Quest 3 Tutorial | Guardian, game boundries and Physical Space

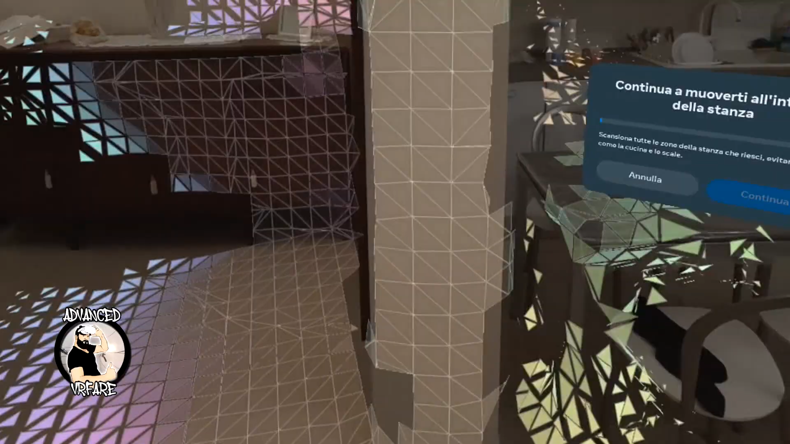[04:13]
And here is the magic happening. This is the sensor that is scanning my play area, my real environment.
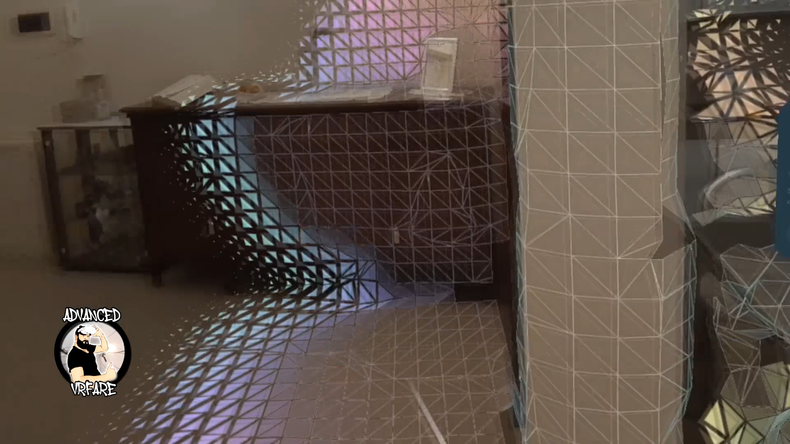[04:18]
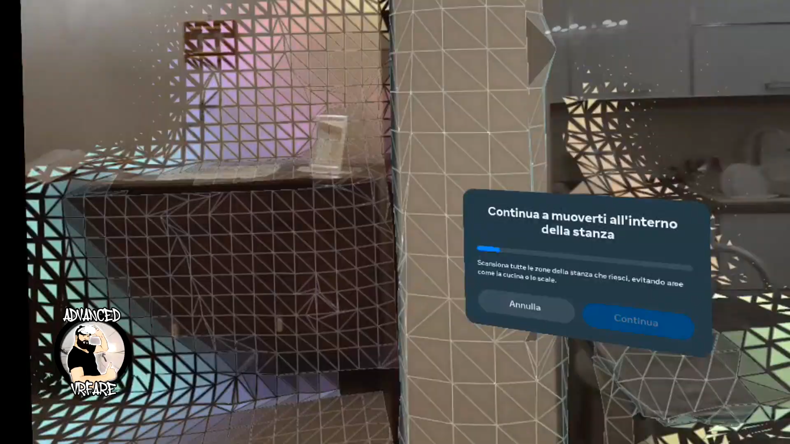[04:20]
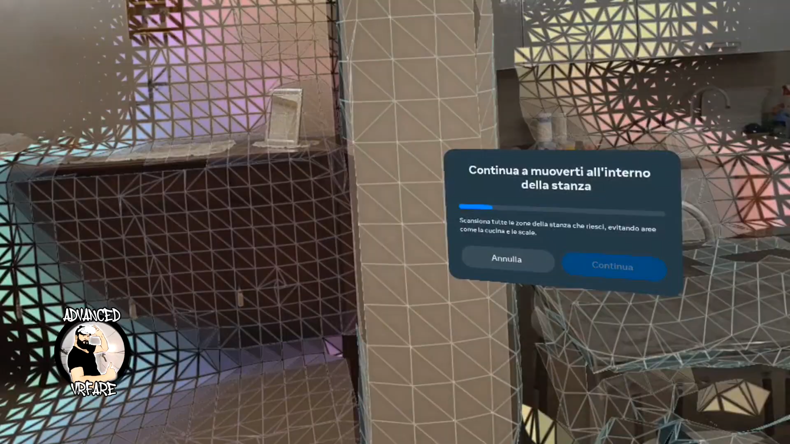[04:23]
So what I have to do now, I have to give the time to my headset to scan my environment.
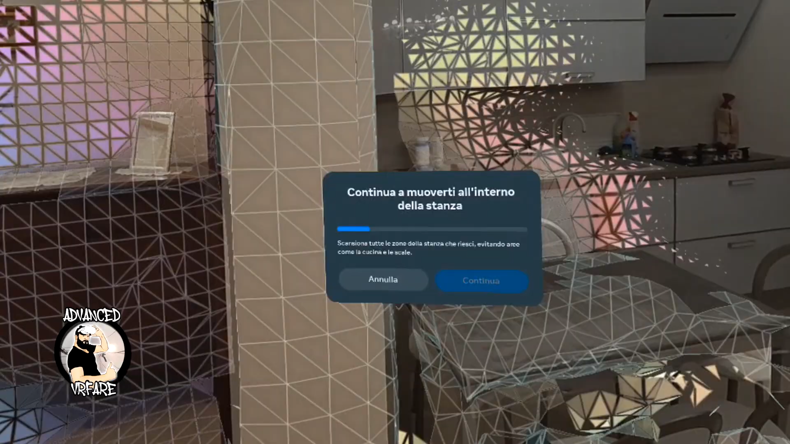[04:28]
And so do not move too fast.
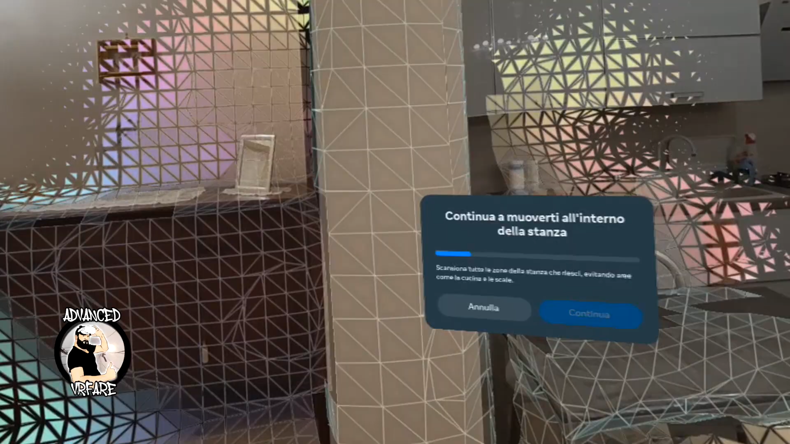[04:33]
Otherwise, the scan will be bad and your mixed reality experience will not be so precise.
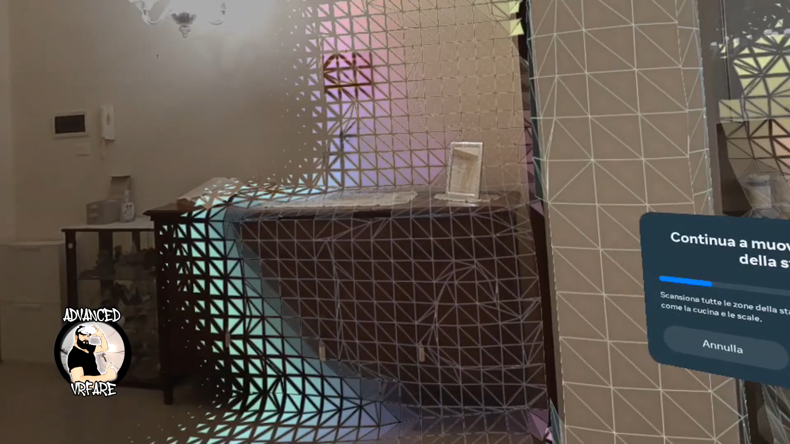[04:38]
So start turning 360 degrees around you.
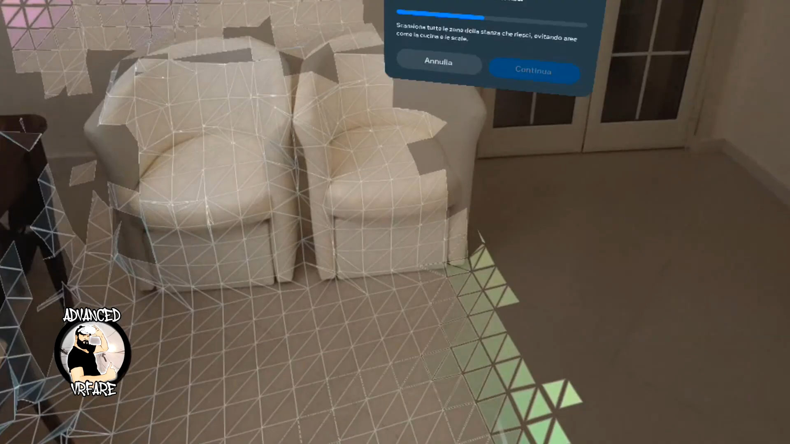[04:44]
Look down, then up slowly.
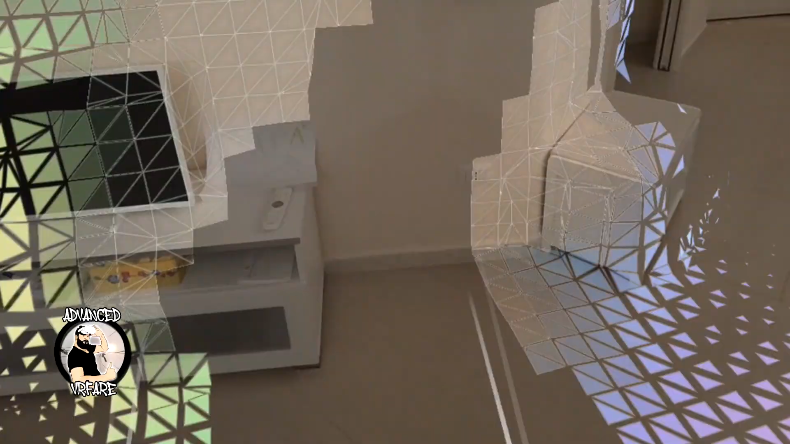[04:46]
You are the scanner. Okay. When you hear this sound, it means that the headset recognized enough space,
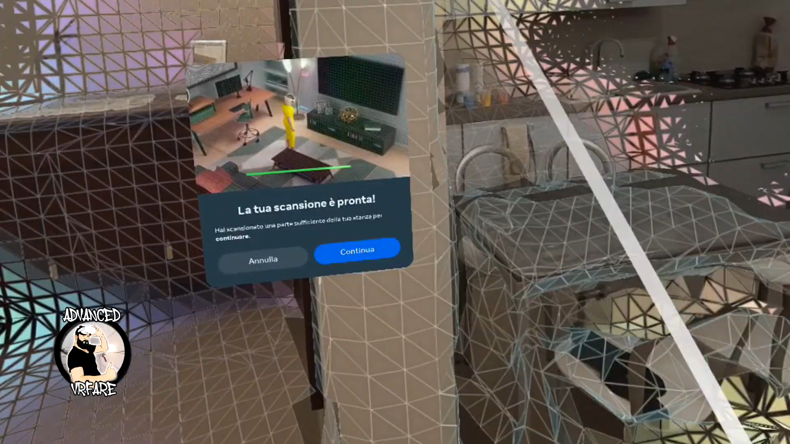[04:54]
but you can do more. Keep watching around, look down, look up. For now,
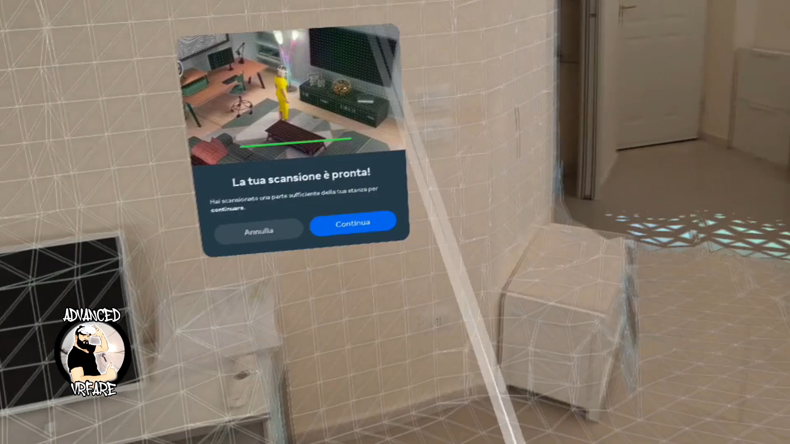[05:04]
simply stand on the place on the spot
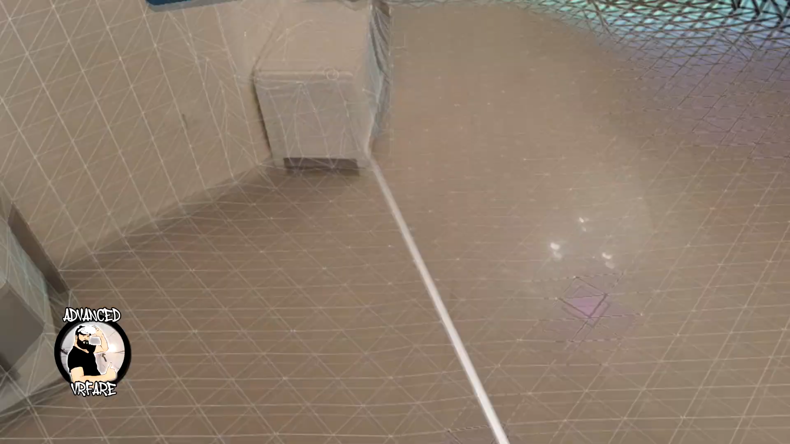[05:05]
and turn around looking up and down.
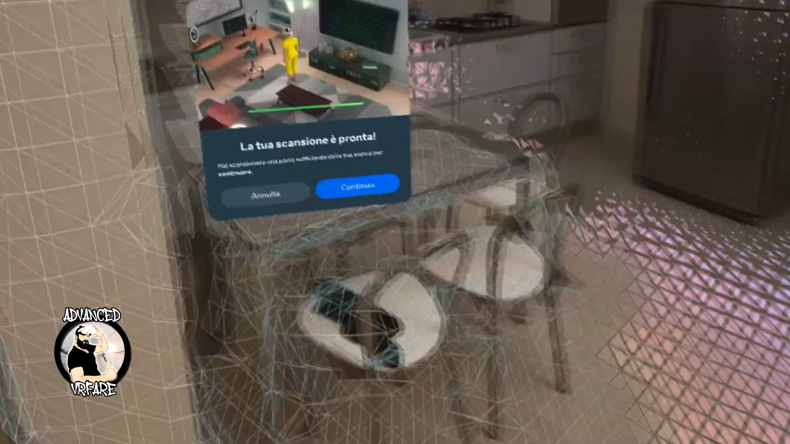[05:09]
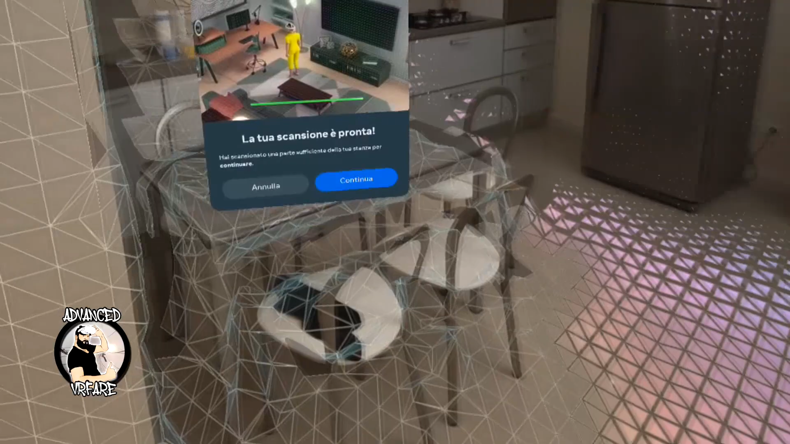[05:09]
Once you're done, do not click continue.
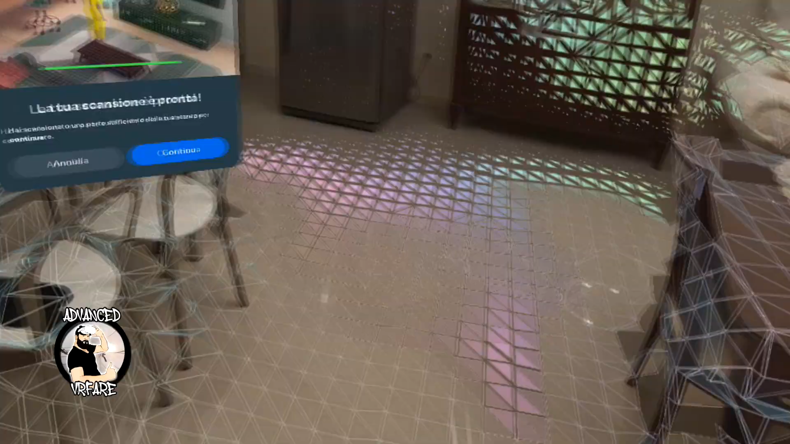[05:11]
Start to scan every meters of your room.
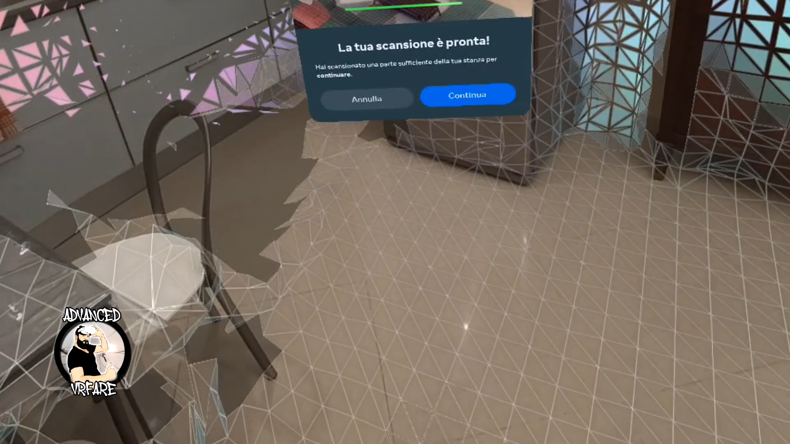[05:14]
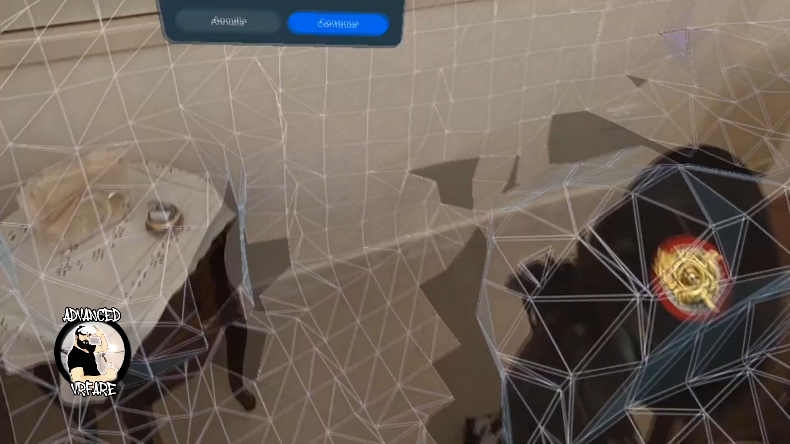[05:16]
Now I am scanning all the little spaces available.
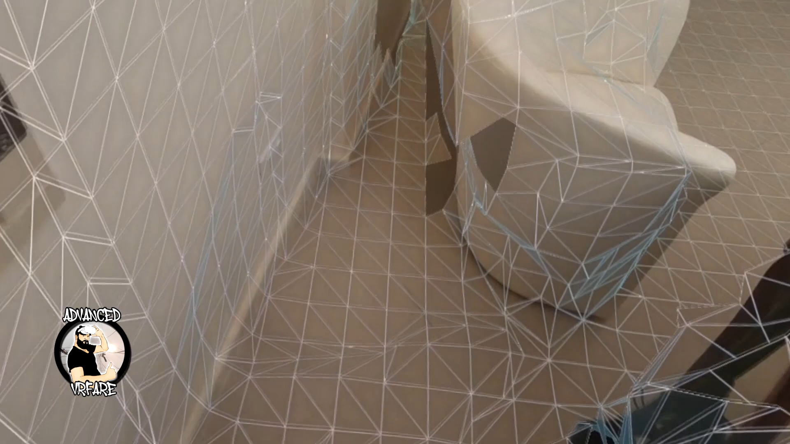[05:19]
It's very important that you fill all these empty spaces.
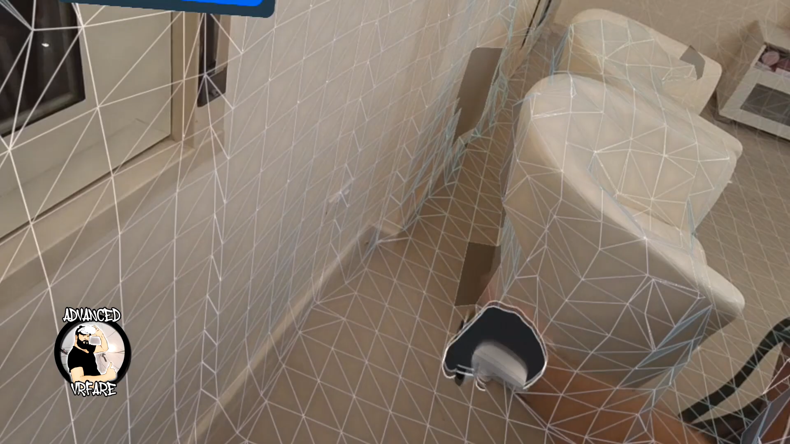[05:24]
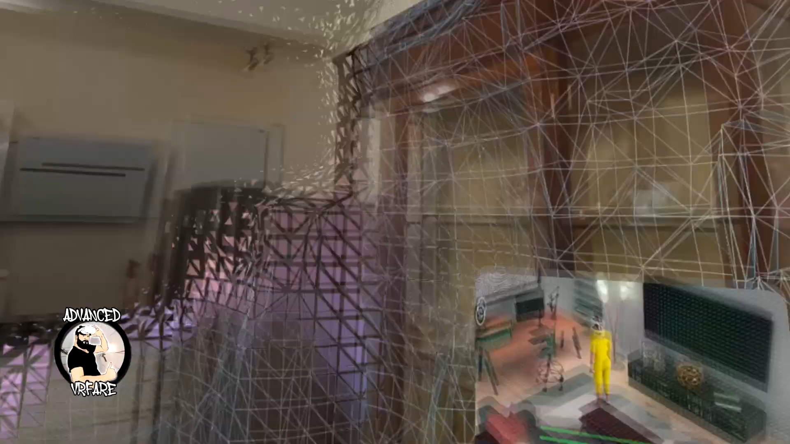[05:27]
And remember that the depth sensor is a short range.